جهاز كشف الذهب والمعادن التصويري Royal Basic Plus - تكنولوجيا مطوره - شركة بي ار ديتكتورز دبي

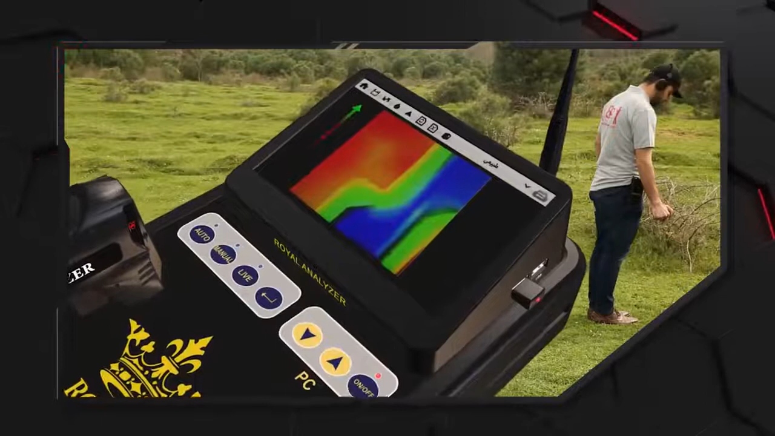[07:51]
بعد اكتمال البحث تظهر إشارة التخزين في أعلى يسار الشاشة مما يدل على اكتمال المسح حيث
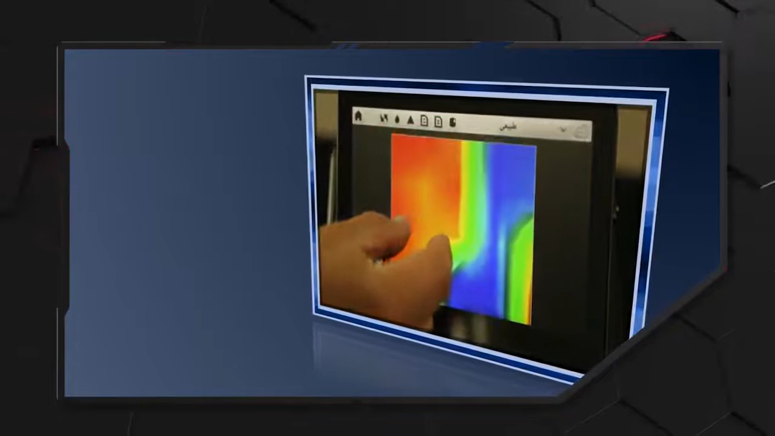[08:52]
التحليل، كما يمكننا تحريك الصورة لمعينتها بالشكل
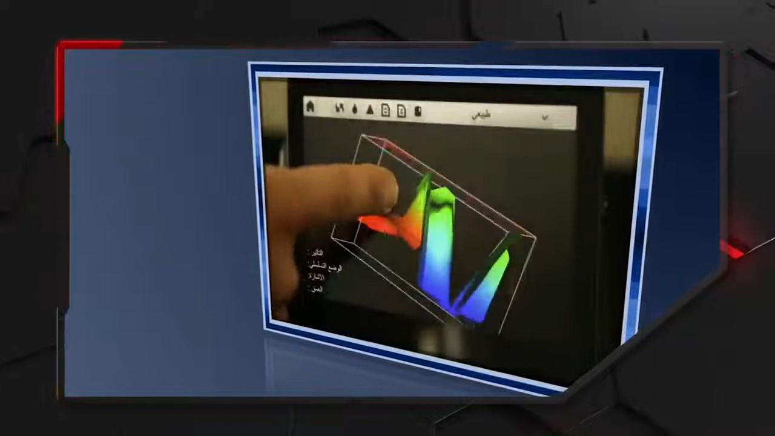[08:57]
ثلاثي الأبعاد، والعودة للصورة الأصلية
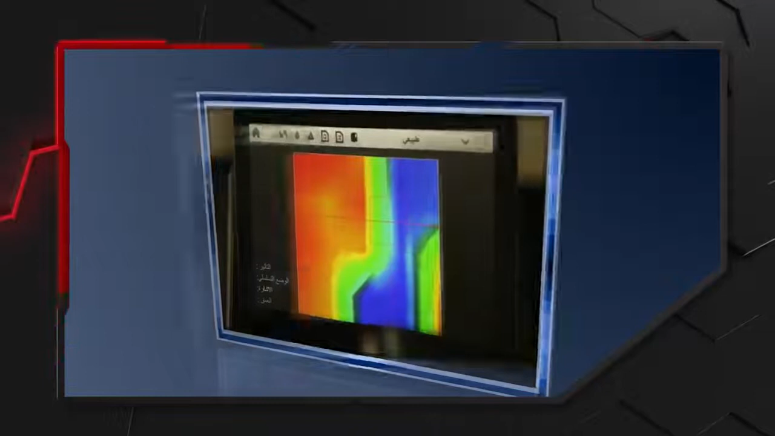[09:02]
لمعرفة العمق لأي نقطة من الصورة الناتجة عن المسح،
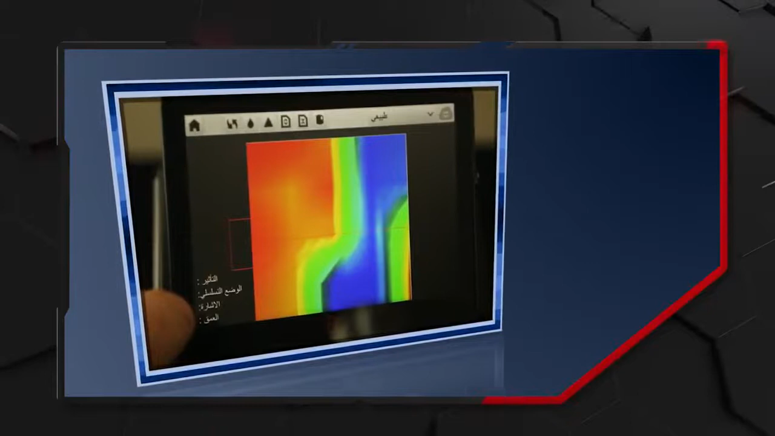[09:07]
نلمس هذه النقطة مرتين متتابعتين فيظهر
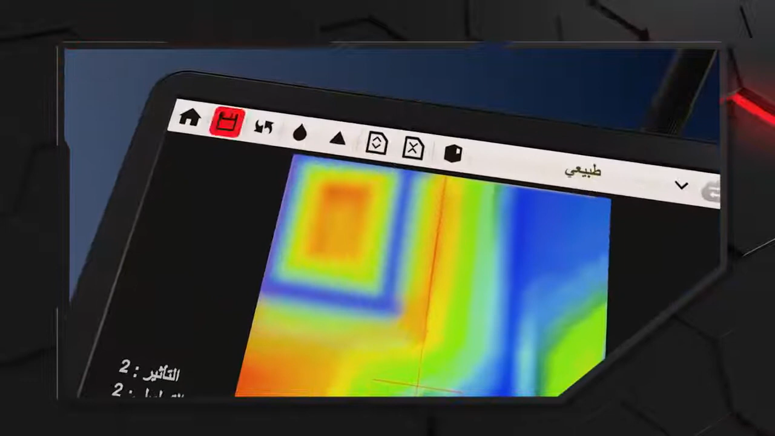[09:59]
المؤثرات عن الصورة والفلترة وزيادة حدة الصورة والتحكم بالصورة ثلاثية الأبعاد